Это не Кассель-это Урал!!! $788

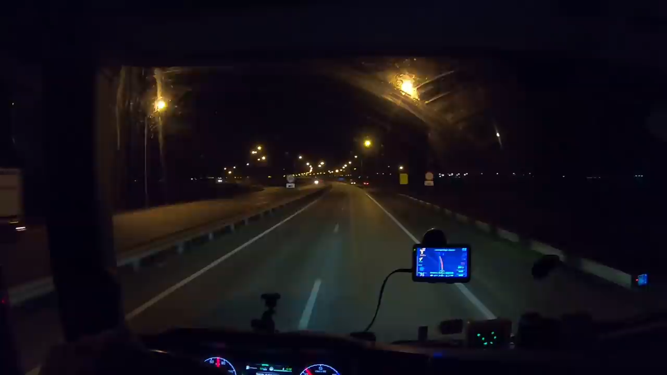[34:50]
Тормозим, потому что раньше он... А, он, судя по он как маленькая едет. Ничего не изменилось. Не, абсолютно. Как вам? Это шедеврально.